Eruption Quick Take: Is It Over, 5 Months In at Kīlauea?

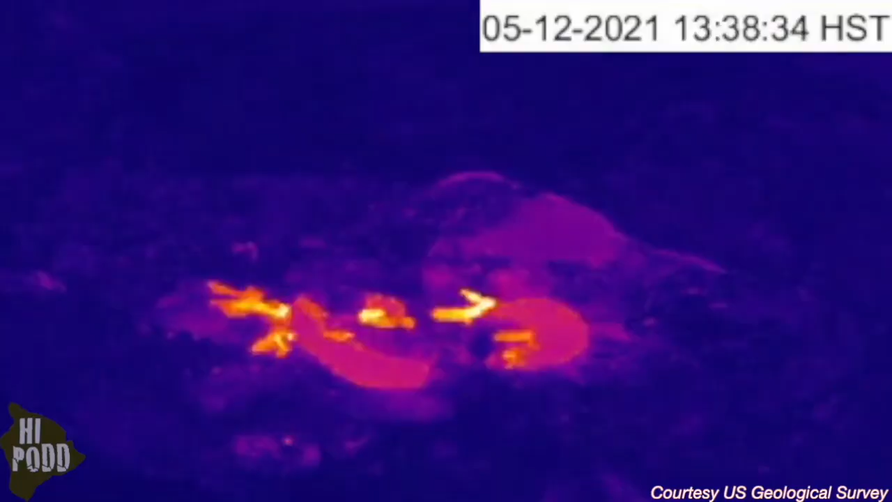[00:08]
This is a time-lapse of activity at Kilauea Summit, captured by the USGS HVO-F1 thermal camera, showing the slow crusting process over the last month in just a few seconds.
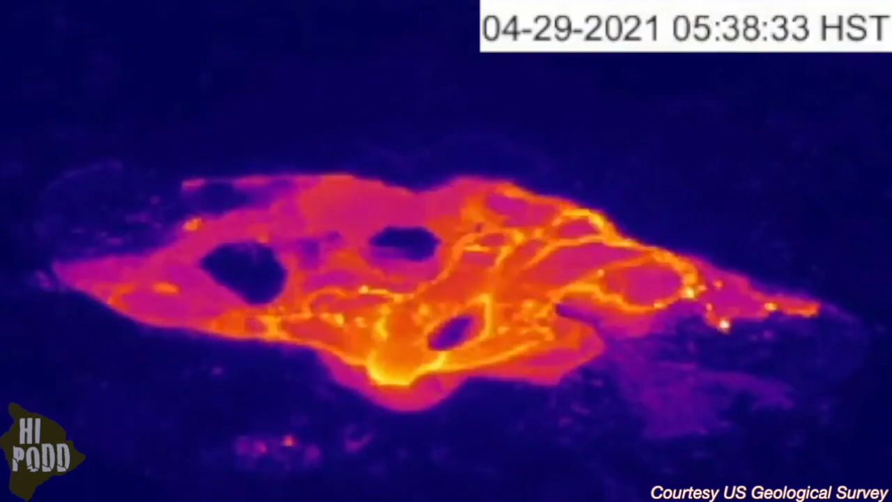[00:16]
There are several hot areas still today, one of which is still occasionally suggesting new lava.
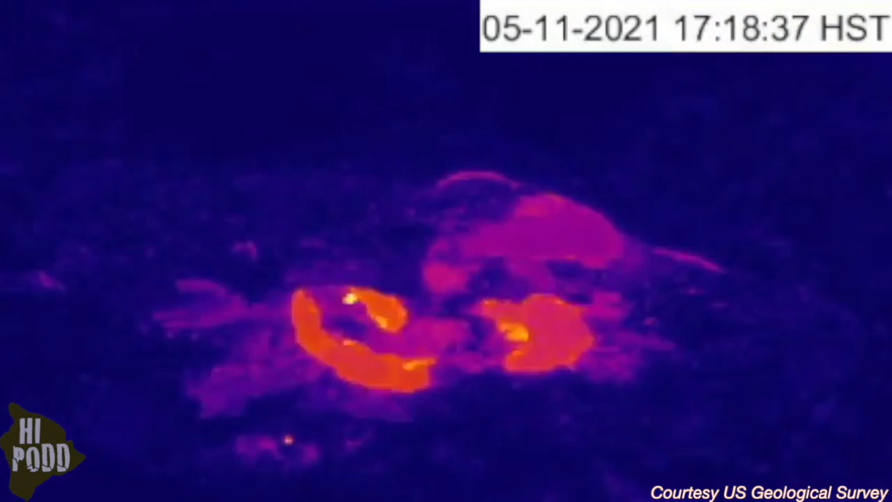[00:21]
Zooming out to the whole crater, and starting five months ago from the beginning of the eruption,
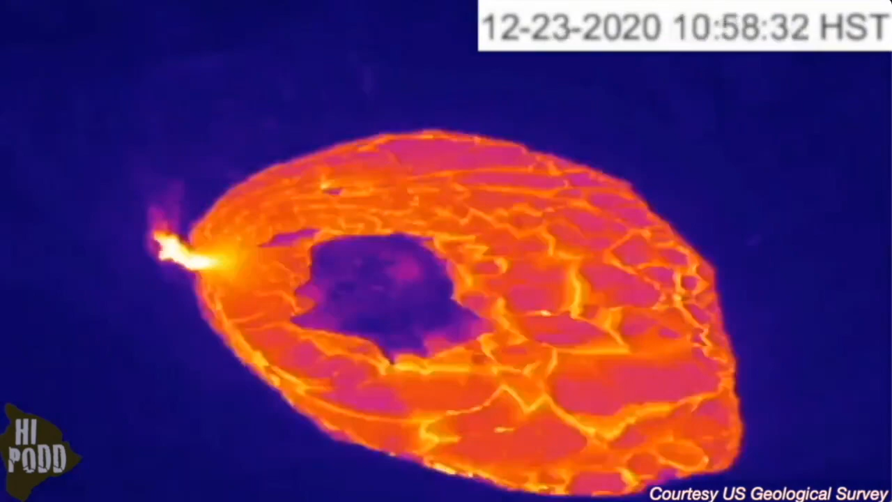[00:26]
we see the entire lava lake surface is liquid at first, except for these drifting islands.
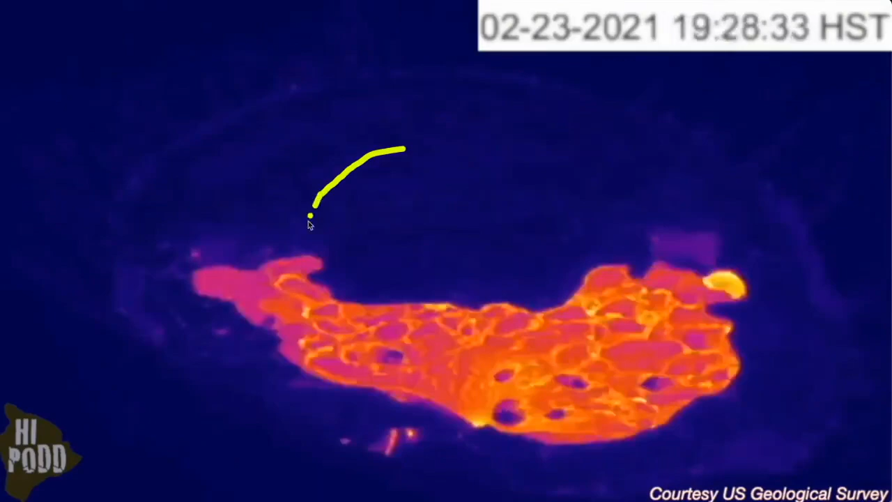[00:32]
Then the long-term crusting over process begins, starting with the back eastern half and working its way around the island towards the west vent, shown here at the bottom.
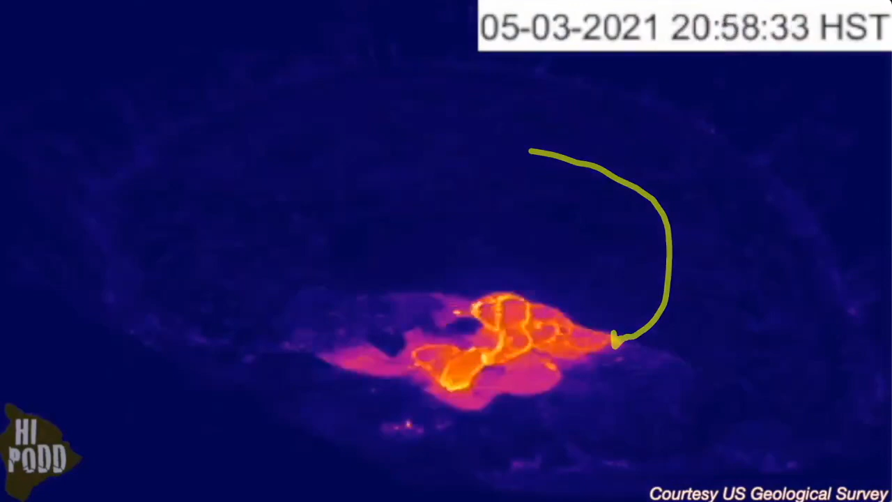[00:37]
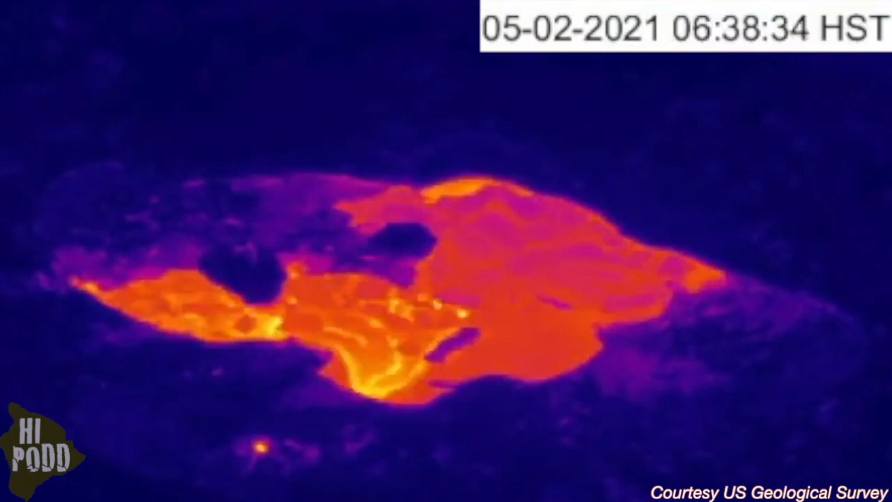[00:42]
Now since the beginning of May, even with the hardening of the northeast and southwest ends of the lava lake, there is still a visible flow current from a submerged entry below the west vent,
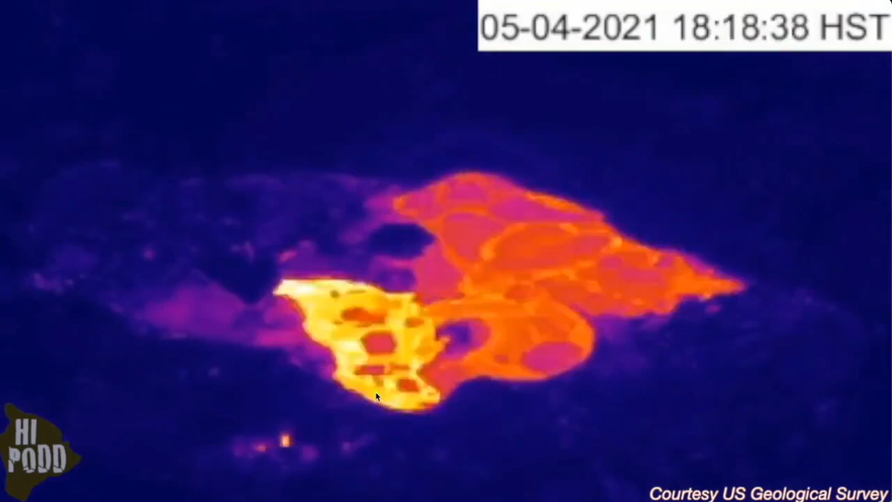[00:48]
moving east towards the once island.
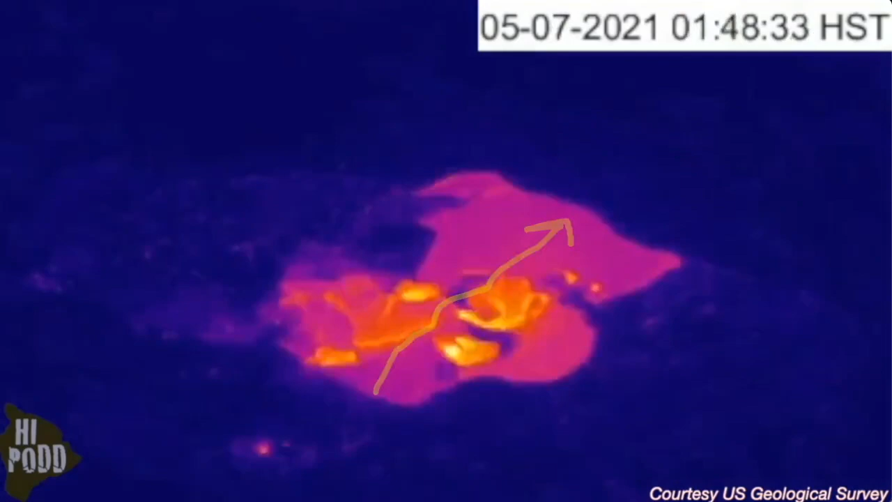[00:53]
The hardening lava divides the lake into several ponds and stops the surface current. Though the smaller ponds overflow at first, they also crust over almost completely in the past week.
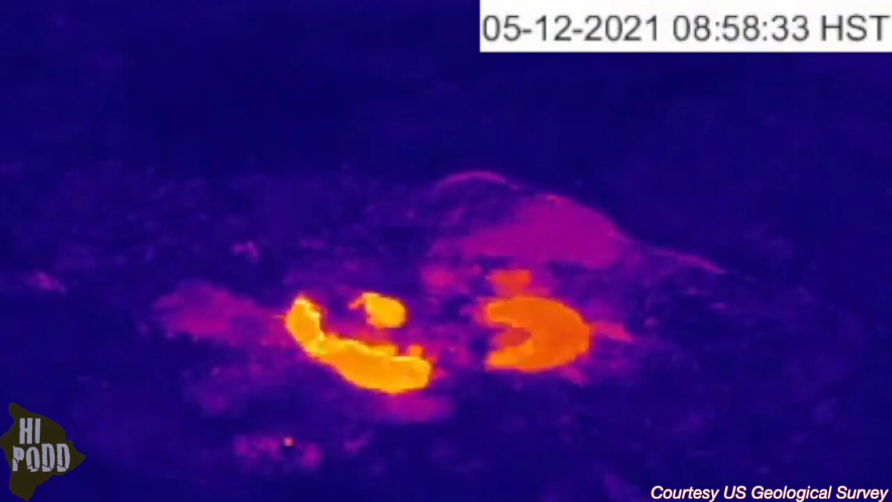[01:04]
The final opening in the lake is only spattering lava intermittently, with HVO scientists reporting that quote,
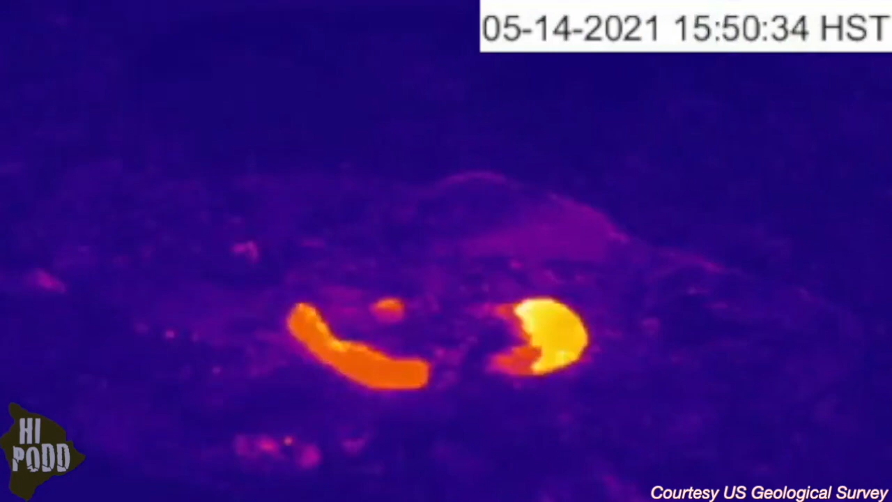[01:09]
during an approximately one hour visit to the crater rim, the only observation of active lava was crustal foundering,
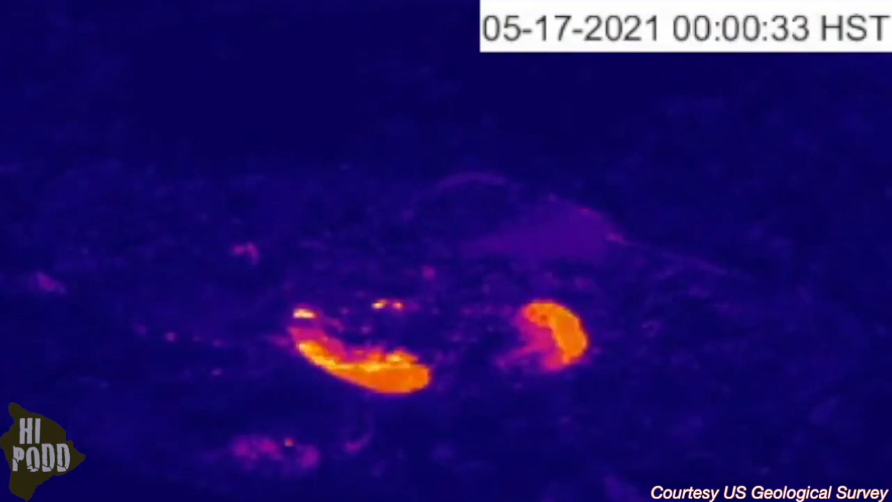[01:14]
which lasted approximately five minutes on May 18th.
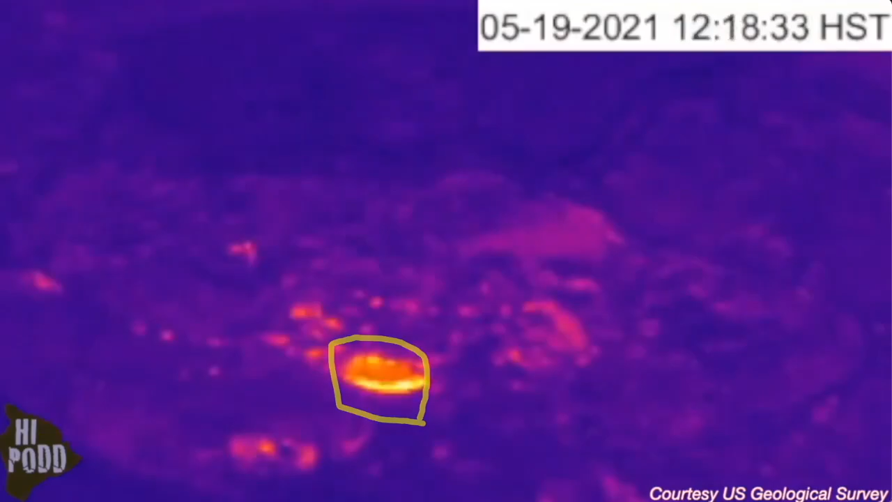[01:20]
The last 24 hours animation on a USGS HVO website seen here still shows minor activity in that westernmost pond, visible within the full extent of the crater.